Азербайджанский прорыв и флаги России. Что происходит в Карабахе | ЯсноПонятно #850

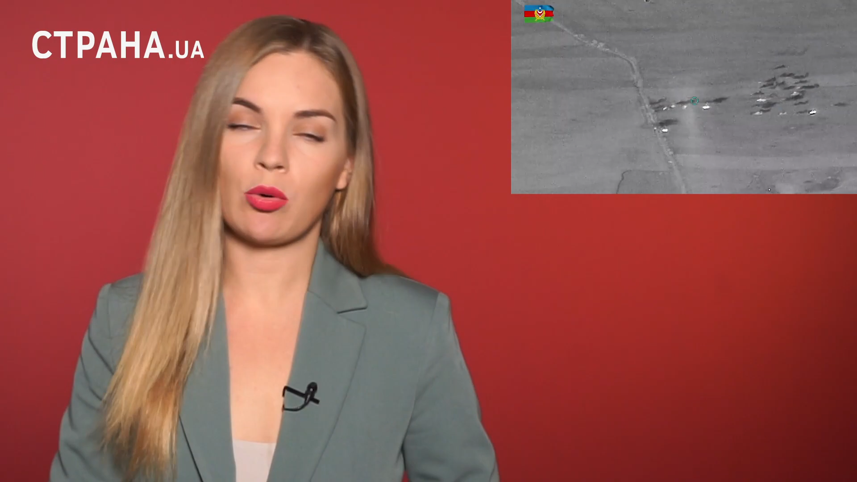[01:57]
армию Карабаха массировано расстреливают с беспилотников. Превосходство Баку в воздухе очевидно.